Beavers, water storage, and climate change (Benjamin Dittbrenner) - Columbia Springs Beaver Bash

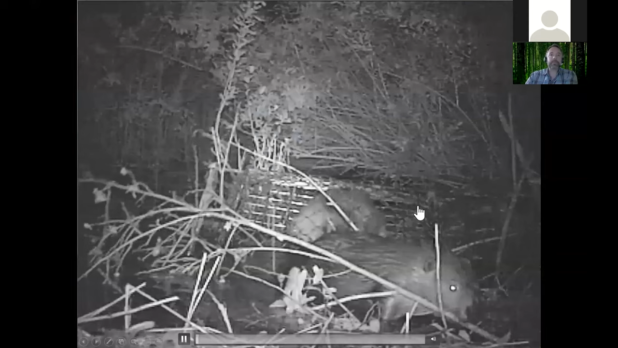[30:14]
Here is a video of a beaver family. This is a really big beaver family that we went out and trapped. And I think that there were seven individuals in the colony. And so we caught this guy. This is a big brother. And then we caught this girl, the sister, the next day. We caught the entire family, luckily, and relocated that family together.